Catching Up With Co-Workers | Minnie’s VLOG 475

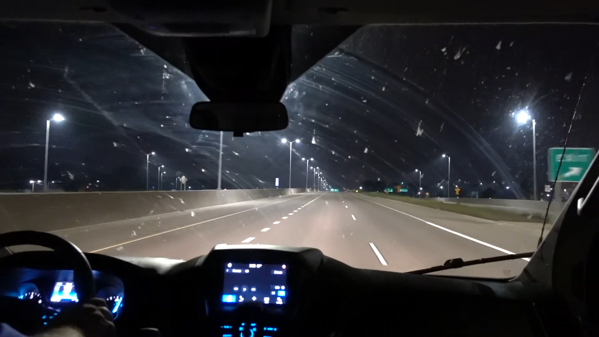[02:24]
45 minute drive and the road is completely empty. This is so opposite of LA.